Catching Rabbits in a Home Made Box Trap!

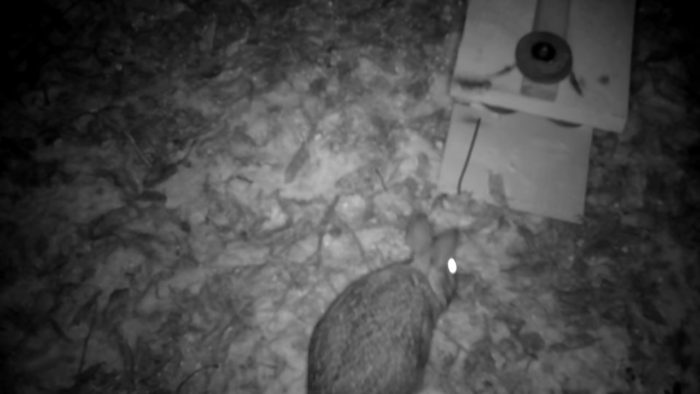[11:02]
close-up shots of this rabbit coming in having an inspection and then you've got some squirrels coming inside the trap and leaving none
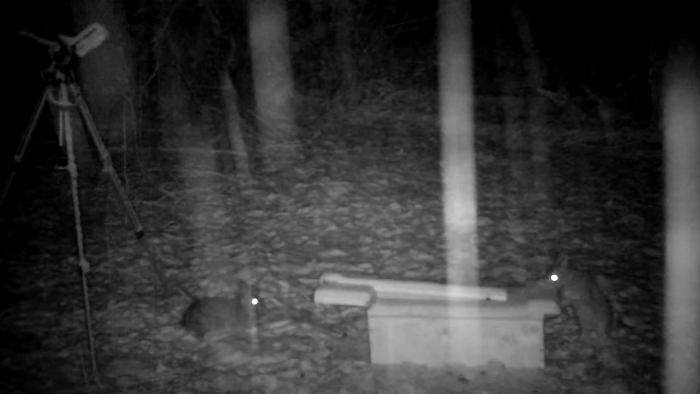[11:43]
we have some shots of the rabbits around the box of white shot and you can see how busy they are all around the trap but never wanting to go inside of it tons of
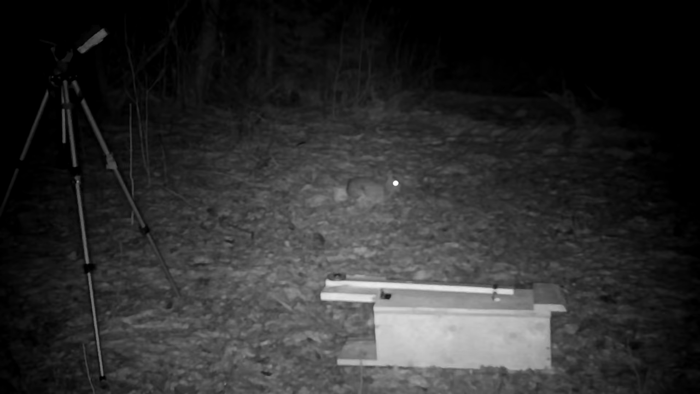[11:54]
rabbit activity but none of them inside the trap there we go all reset now we can have some fun been looking forward to